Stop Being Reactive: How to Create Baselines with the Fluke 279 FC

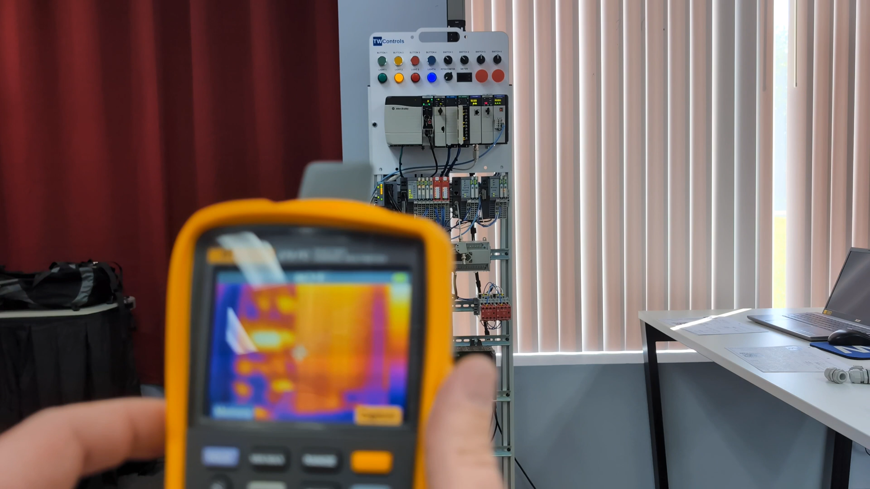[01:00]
So I'm just going to pop this up and we're going to go ahead and hit the capture button and save. And then let's go and get a couple of close-ups there.
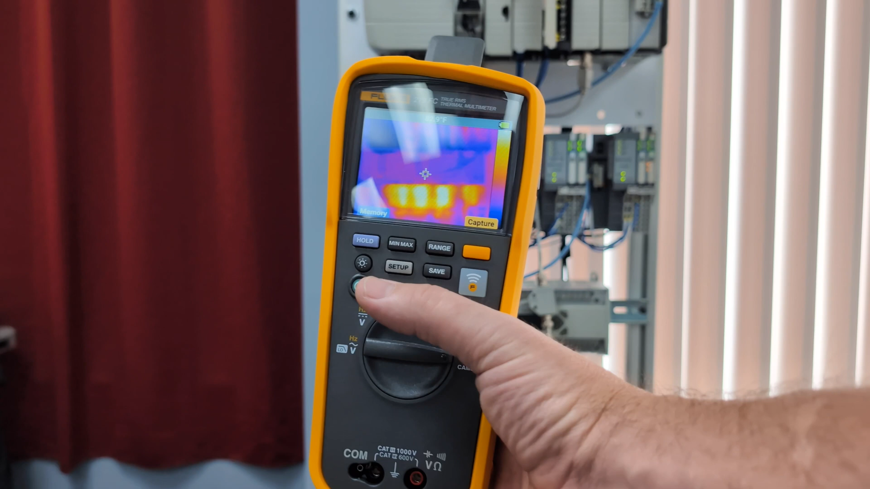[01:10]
So we're bringing it a little closer. And because honestly,
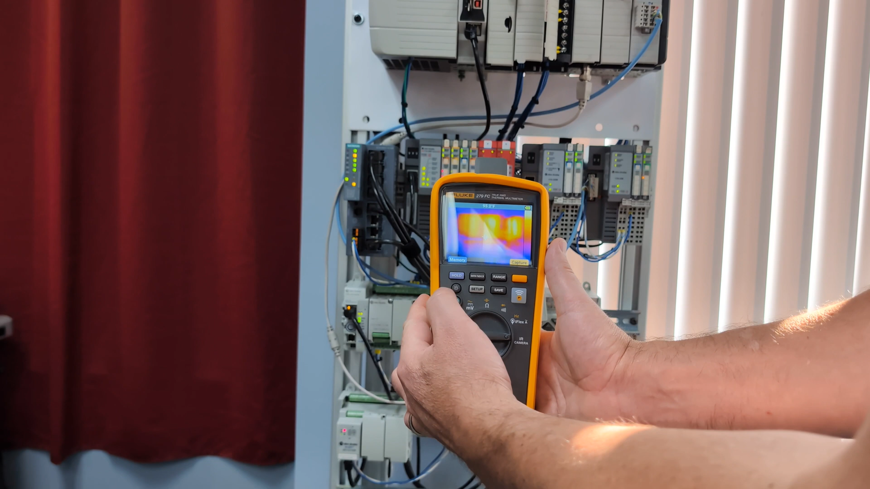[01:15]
I don't know why these Flex IOs are running quite as hot as they are, but we'll snap a picture of that and save.